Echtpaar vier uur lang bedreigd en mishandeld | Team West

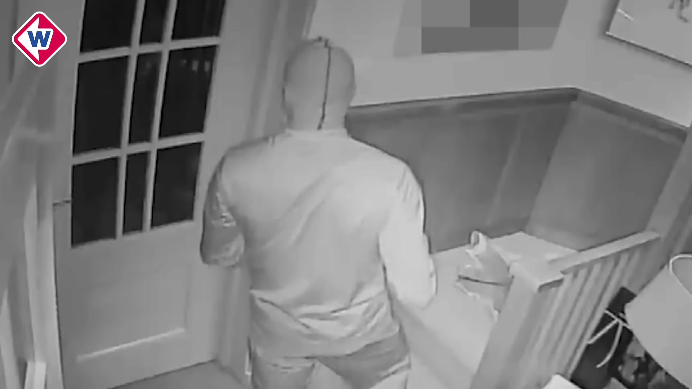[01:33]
Tijdens die zoektocht legt een camera deze overvaller vast. Het is dan inmiddels al na één uur s'nachts.
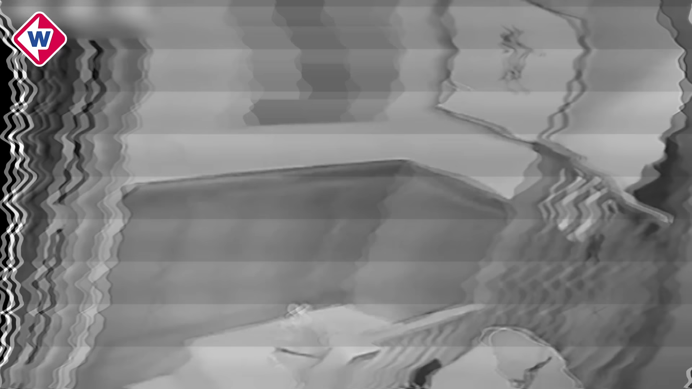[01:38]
En een uur later shockt ook een van zijn handlangers het beeld in, terwijl het echtpaar al die tijd in doodsangst verkeert.
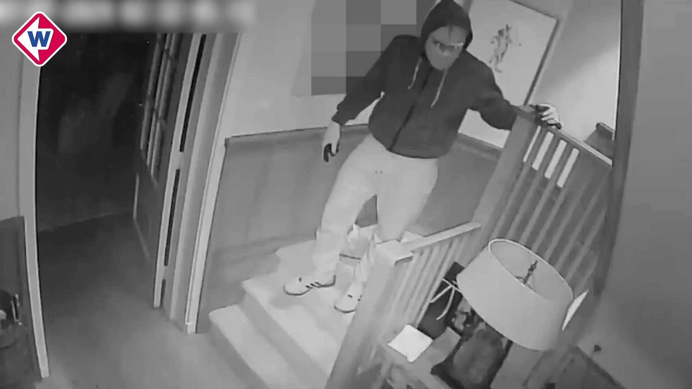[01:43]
De daders mishandelen vooral de man zeer ernstig. Alsjeblieft, doe.
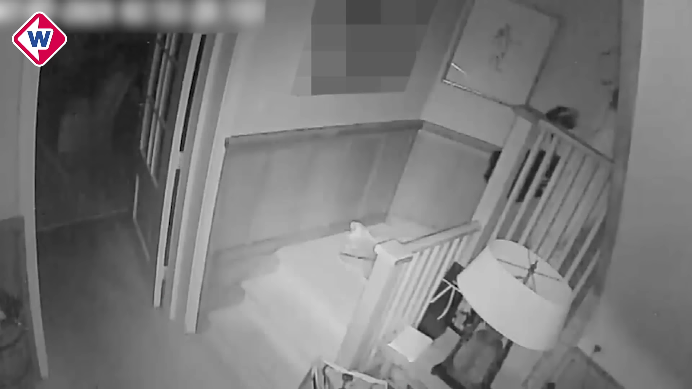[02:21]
Zelf vertrekken ze, de voorste al bellend, rond tien voor drie s'nachts met drie gevulde tassen. De man had een steekwond aan z'n hand van het Stanley mes.
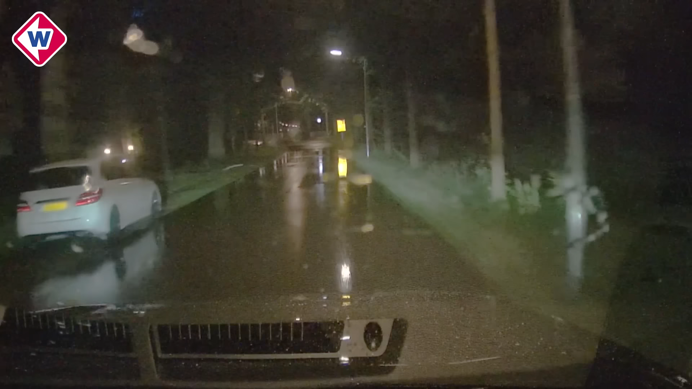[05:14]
We zien het voertuig hier eerst links en vervolgens vanaf de andere kant rechts geparkeerd.